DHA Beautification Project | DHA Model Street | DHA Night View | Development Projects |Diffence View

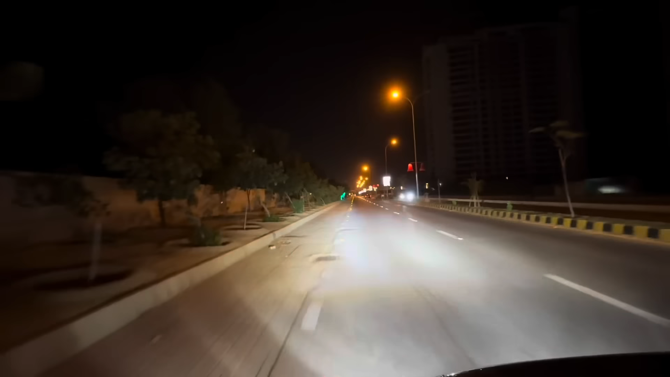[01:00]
ڈیکوریڈ کیا ہے یقین مانے ایک فیل آتا ہے کہ لگ نہیں رہا کہ ہم اس وقت شہر کراچی کی کسی سڑک سے گزر رہے ہیں
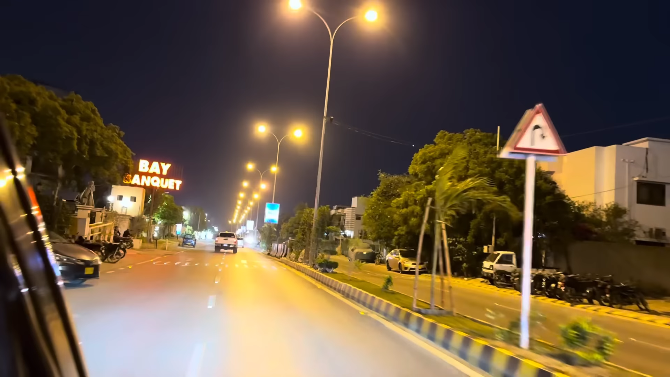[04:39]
روڈ کے اوپر جو آپ سکریننگ دیکھ رہے ہیں یہ ساری سکریننگ یہاں کی خوبصورتی میں بے تحاشی اضافہ کر رہے ہیں ورنہ آپ شارعہ فیصل پہ چلے جاؤ یا اس کے لئے لوکل ایریاز میں آپ چلے جاؤ لوکل روڈ کے اوپر آپ چلے جاؤ آپ کو وہ ڈنڈی والے پینفلیکس والے وہ اشتیاری مہم جو ہے وہ دیکھنے کو ملتے ہیں جو لٹک رہے ہوتے ہیں کسی کے سر پر آگر گرتے ہیں ایسے عجیب لگ
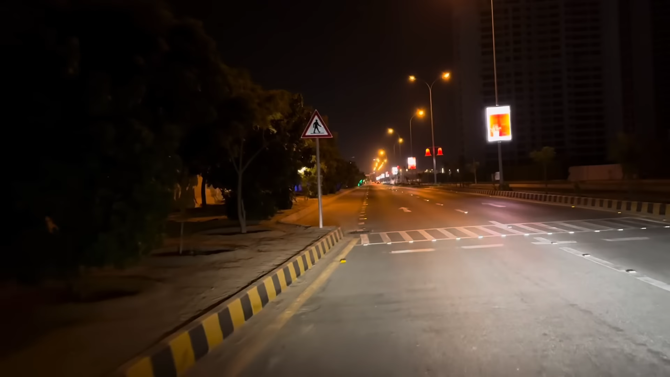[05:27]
آپ دیکھو یہ جو آپ سڑک دیکھ رہے نا کتنی کمال یہ سڑک ہے اور وہ گھنٹہ لگا ہوا دیکھو آپ کتنا اچھا ڈیکوریڈ ہوا ہے ہیلسڈیاں لگی ہوئی ہیں یہ گھنٹہ لگا ہوا ہے لائٹیں جل رہی ہیں پتہ چل رہے ہیں کہ واقعی کوئی جگہ ہے کمال ہے یار بہترین ہے یہ ساری دیکھیں انہوں نے درکتوں کو کس طریقے سے یوٹیلائز کیا ہے درکتوں کو اور یہاں سے گزرنے والے لوگوں کو یقین مانے ایک سیل آتا ہے کہ لگ نہیں رہا کہ ہم اس وقت شہر کراچی کی کسی سڑک سے گزر رہے ہیں یہ اتنی خوبصورت
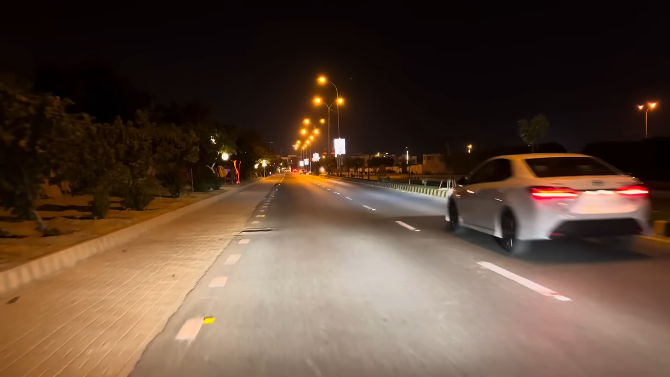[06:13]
یہ شہر بہت خوبصورت ہے اگر اس کو نکھارنے والے لوگ اگر اسی طریقے سے جگہوں کو مینٹین
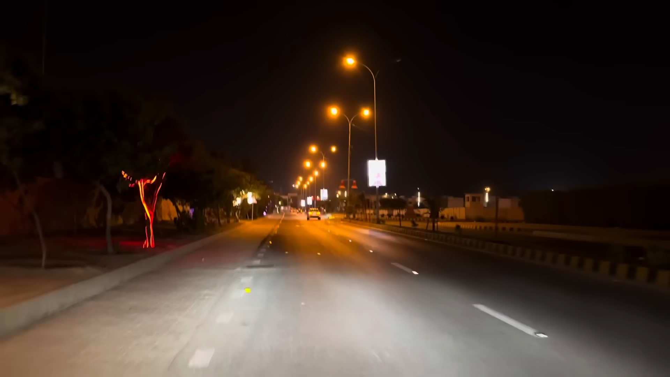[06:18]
کرنا شروع کر دیں میں آپ کو بتا رہا ہوں یہ شہر بہت زبردست روشنیوں کا شہر ہے خوبصورتی کا یہ شہر ہے اور زبردست اب آپ چیک کرو کتنا زبردست ہے ایک جگہ میں یہاں سے گزر ہوں اور آپ دیکھو کتنا زبردست ہے اچھا اب یہ یہ ٹن کے پاس ذرا چیک کرو کتنی زبردست
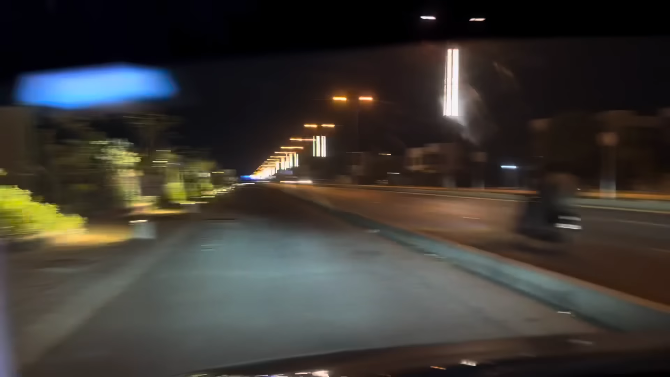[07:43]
ڈیولپمنٹ آپ نے دیکھ لیے کتنے زبردست طریقے سے انہوں نے اس پورے علاقے کو کتنا منٹین کیا ہے اپنے اس پورے علاقے کو میں کہتا ہوں شہرہ کراچی کی تمام